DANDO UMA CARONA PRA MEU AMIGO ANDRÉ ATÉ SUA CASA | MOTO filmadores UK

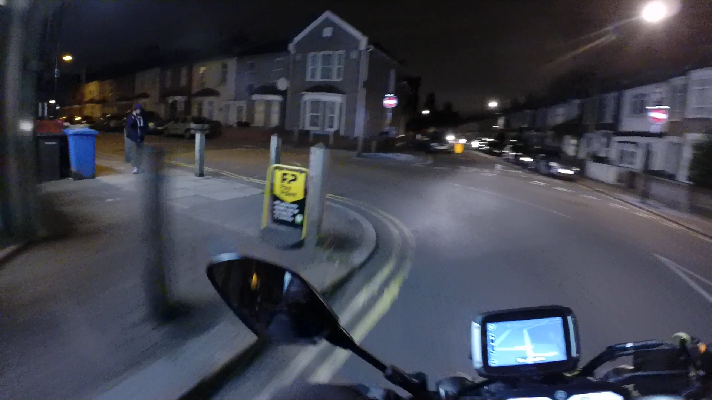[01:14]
Então ele tem a capinha lá de boa E é isso aí André Andrade, ele é de Governador Valadares Vai passar umas férias aí no Brasil Quatro anos que não vai no Brasil, né mano? O cara tá com coração a mil Olha aí galera, o GPS ficou da hora, né mano? Você liga a chave da moto aqui Ele já liga, você desliga, ele desliga Aí ele vai mostrando, não fala o nome da rua que você tá, ó É legal E aí Andrezão
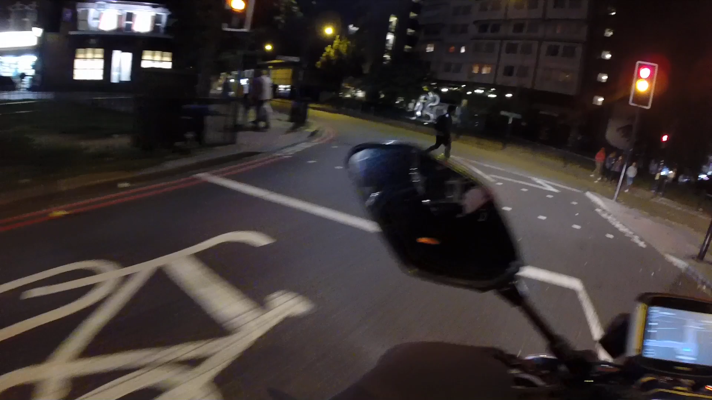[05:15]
Rolêzinho noturno Região aqui é de Luxa, né Aqui é onde eu moro Só que aí nós vamos cortando vários outros bairros aqui Até chegar na casa do André O André mora mais ou menos uns 20 minutinhos daqui de casa